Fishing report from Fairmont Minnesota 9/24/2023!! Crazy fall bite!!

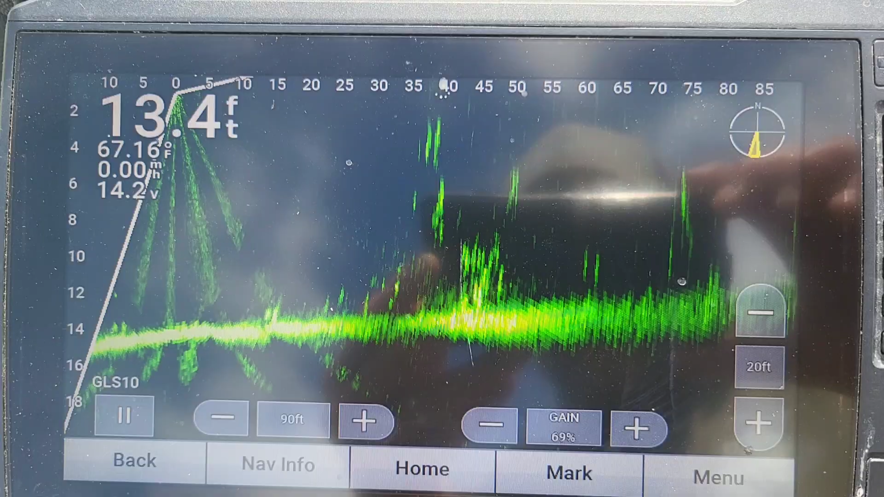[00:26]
On screen: depth 13.4 ft
All right, guys, you can see this rain. Got that water temp down a little bit, and now it's got these fish to be schooled back up again. Kind of been seeing this all over, big old groups of them again, still kind of getting them off the bottom.
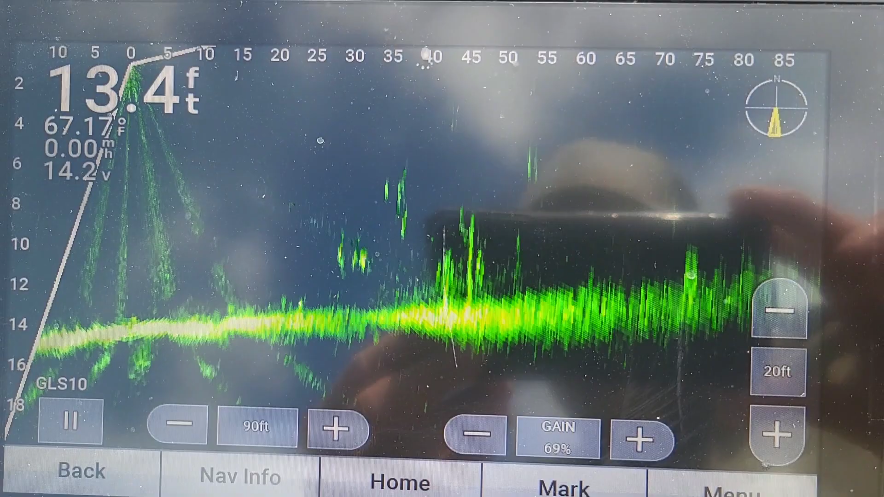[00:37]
On screen: depth 13.4 ft, water 67.17°F
Today they're kind of preferring the worm more than the minnow, but either way you could catch them.
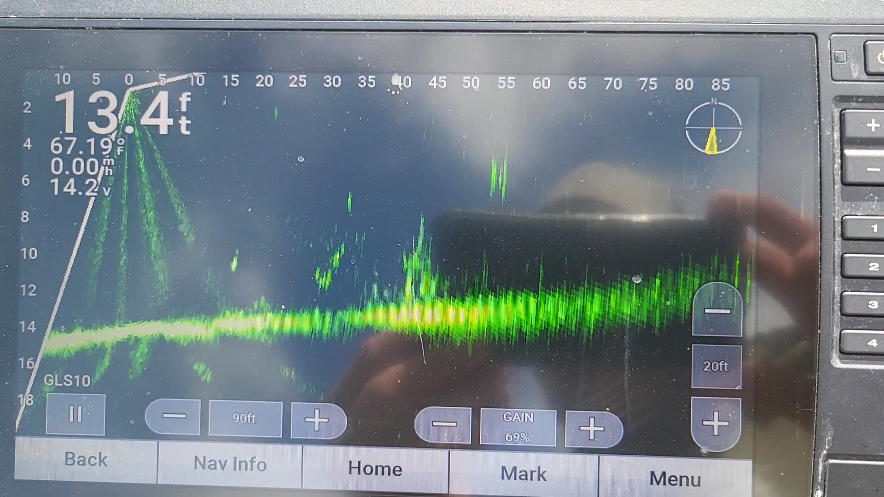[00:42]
On screen: depth 13.4 ft, water 67.19°F
Like I said, it's bouncing in that 13 foot range is kind of where I'm at right now.
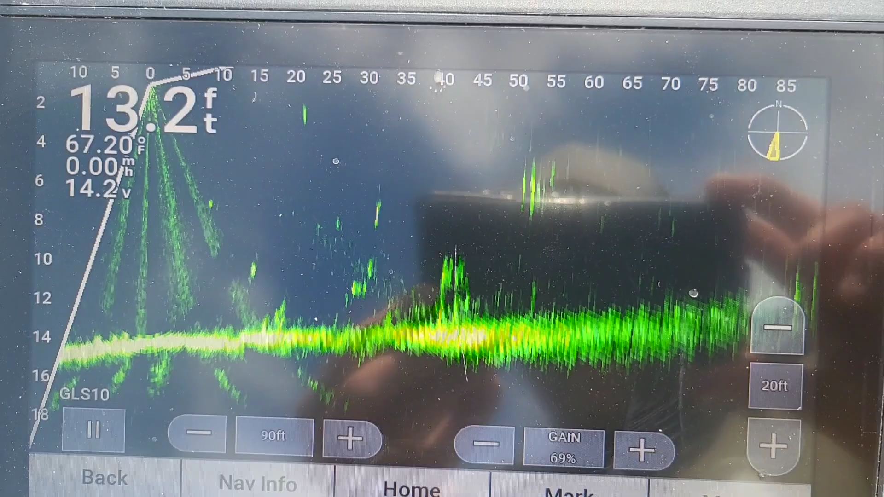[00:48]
On screen: depth 13.2 ft, water 67.20°F
I've been seeing them from 15 to 13 foot grouped up like this, but that's what we got going on.
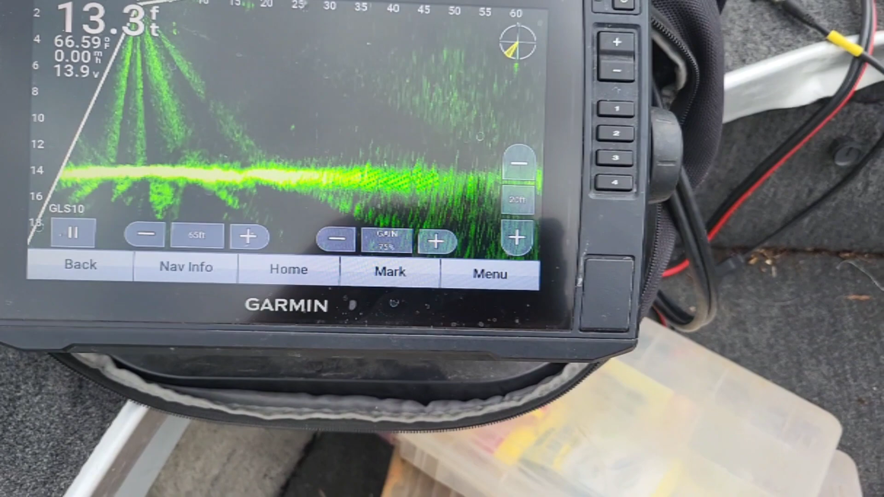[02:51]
On screen: depth 13.3 ft, water 66.59°F
Water temp is only 66 here. I had 67, so it dropped the water temp as well. So, can't beat it. Been a great day.